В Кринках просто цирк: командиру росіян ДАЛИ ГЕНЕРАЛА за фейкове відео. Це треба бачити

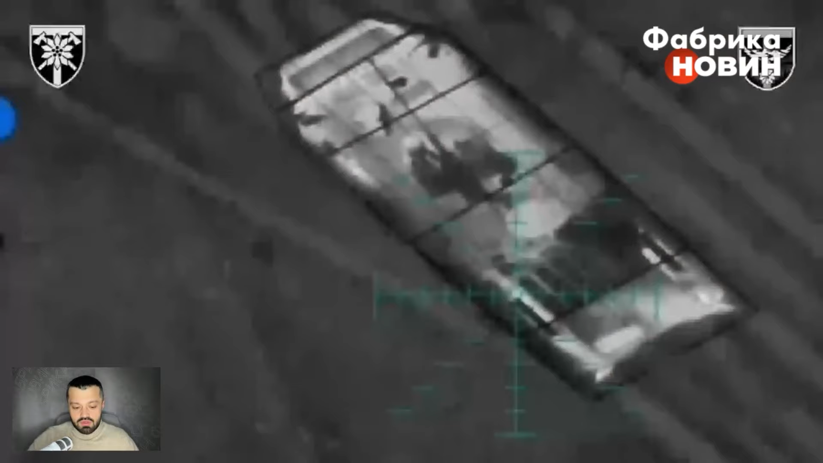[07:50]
Власне, таку роботу продемонстрували тут же на роботницькому напрямку бійці 128-ї окремої гівсько-штурмової бригади з Мукачева.
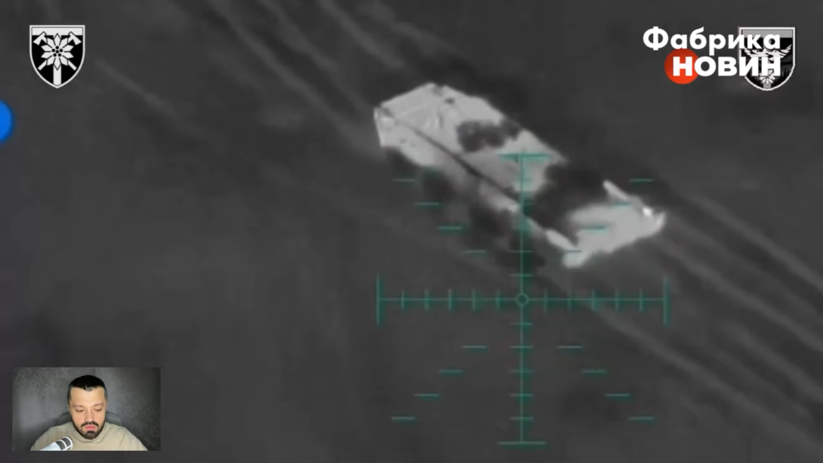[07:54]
Вони показали, як знищують російський БТР-82А, скидом, між іншим, протитанкових мін.
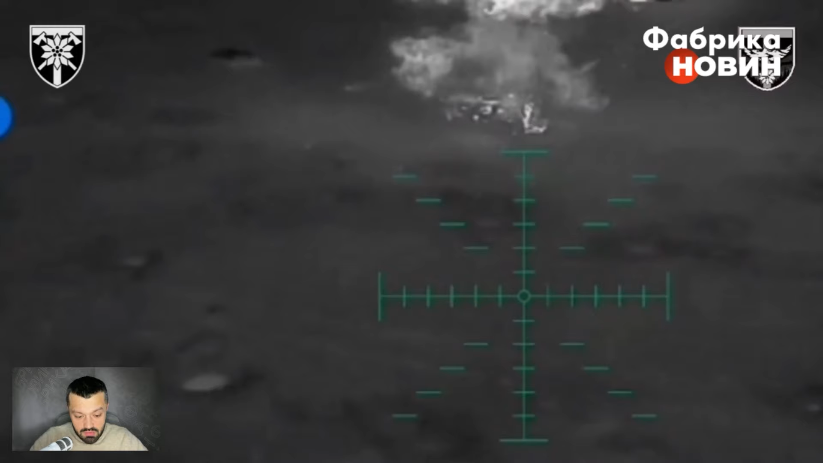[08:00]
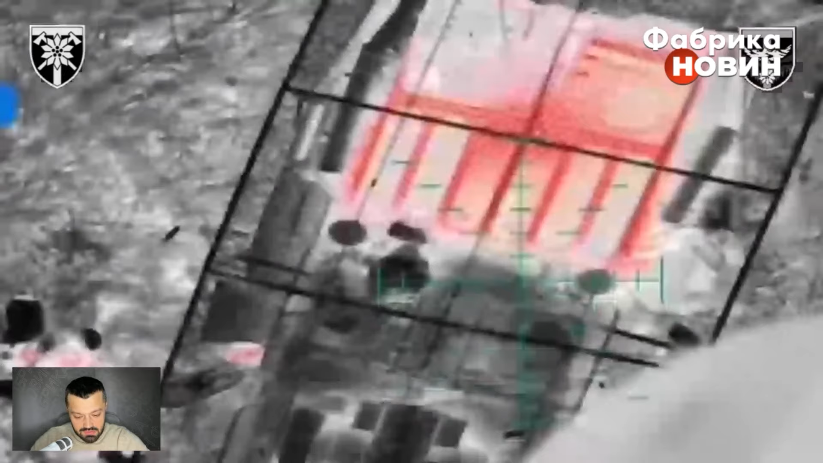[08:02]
Це вже давній прийом, нічого тут особливо немає. Зробили все так, щоб ці міни детонували, власне, кажучи, після скиду.
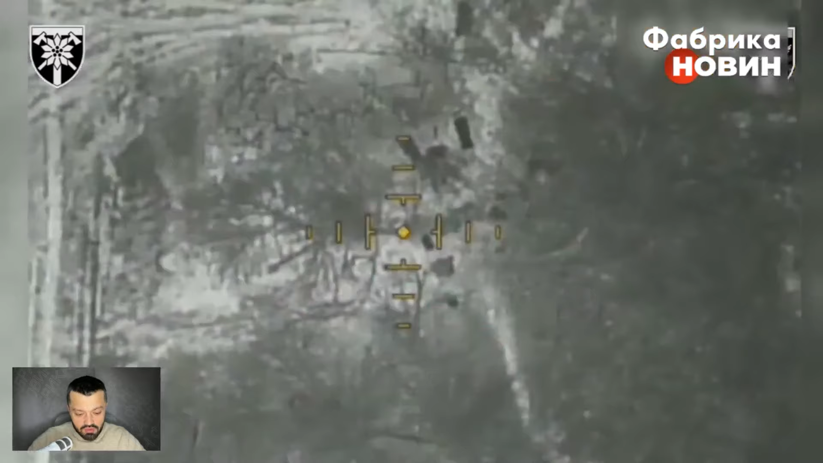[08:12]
Ось іще один скид на БТР. Далі заряди скидують на ворожу гармату Д-20, яка скидом від РПГ знищується.
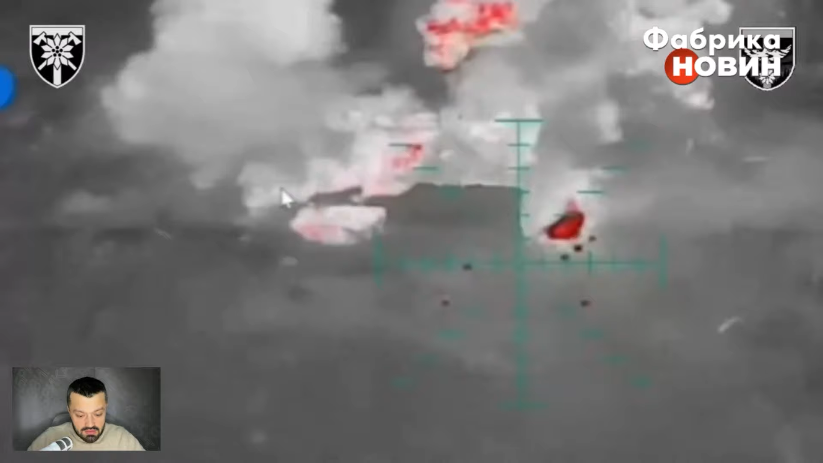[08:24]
Ну і на додачу, на сам кінець, ще й по піхоті робота, ну і заліт у безпосередній бліндажик від 128-ї бригади.